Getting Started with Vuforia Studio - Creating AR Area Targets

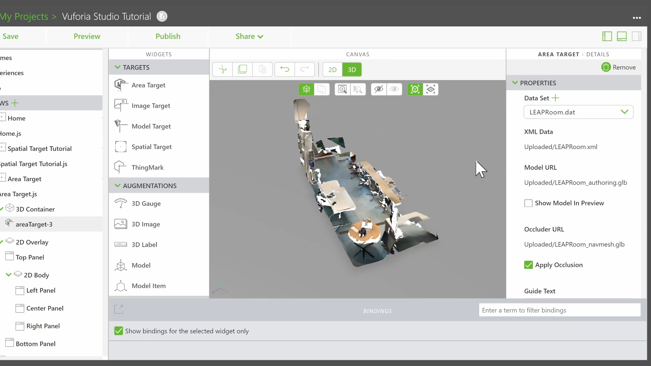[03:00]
In the details pane, there is a checkbox for showing the 3D model in the preview. This is useful if we wish to preview the experience from a first-person perspective. Occlusion is useful if we have many objects and want to avoid superimposing models on top of each other. You can use area navigation mode to help navigate through your area target.
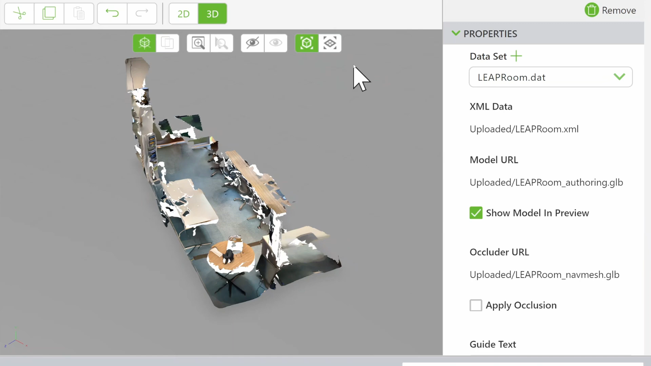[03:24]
This button can be found at the top of the canvas.
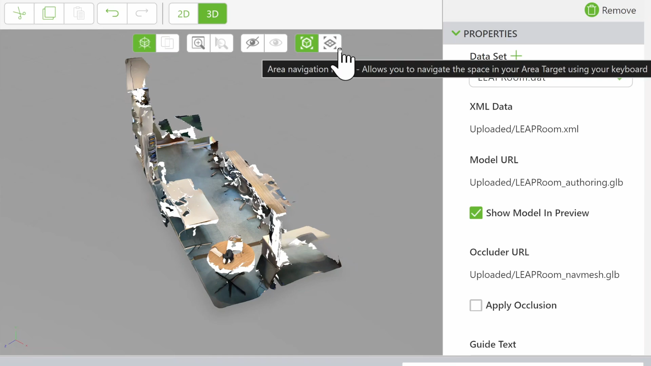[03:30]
When activated, you can use the W, A, S, D keys to move around the space, Q, E,